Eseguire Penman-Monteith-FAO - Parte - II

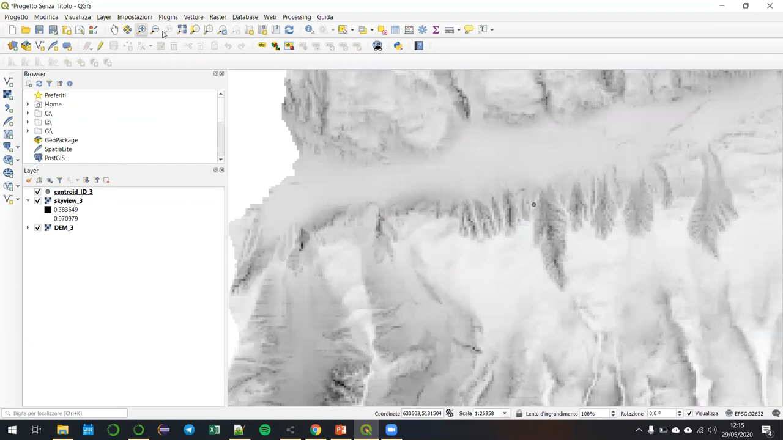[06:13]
Quindi, per ogni pixel sarebbe il quadratino della dama, per capirci. Quindi, per ogni pixel di terreno, com'era la visibilità della zona. E si ottiene una mappa così del genere. Ok? Ora, voi non visualizzerete queste mappe. Dovete soltanto sapere che esistono.
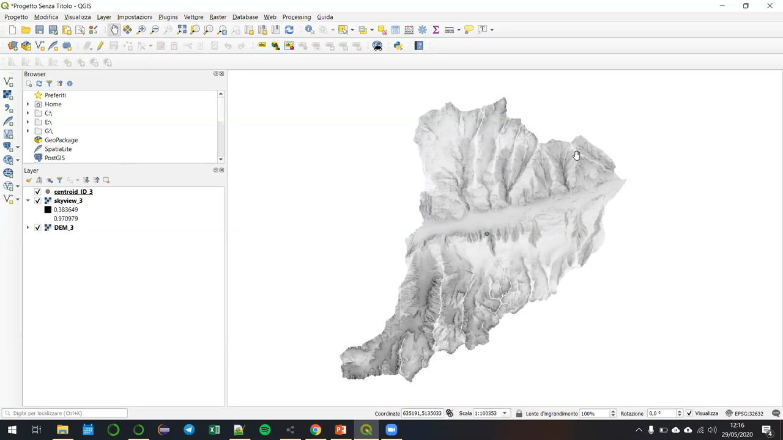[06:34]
Ve le sto facendo vedere per sapere che cosa sono. Quindi, torniamo alla parte, diciamo, meramente pratica.